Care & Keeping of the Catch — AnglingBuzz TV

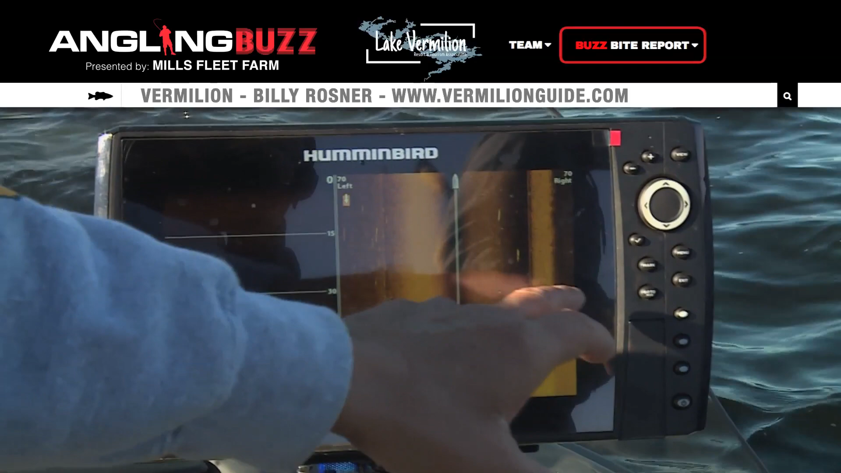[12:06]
a fish out there 60 feet if i don't get them the follow i can throw a waypoint down on my hummingbird and come back to that fish that's super cool i want
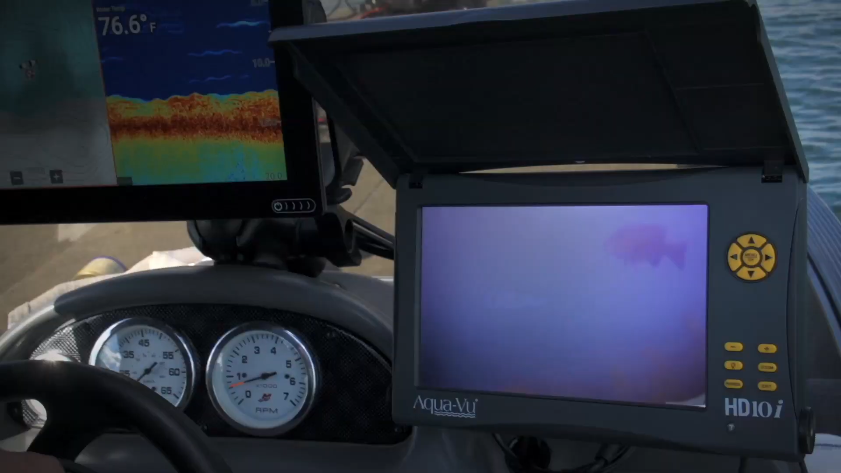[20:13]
On screen: water 76.6°F
view leads by innovation first in high definition first in handheld viewing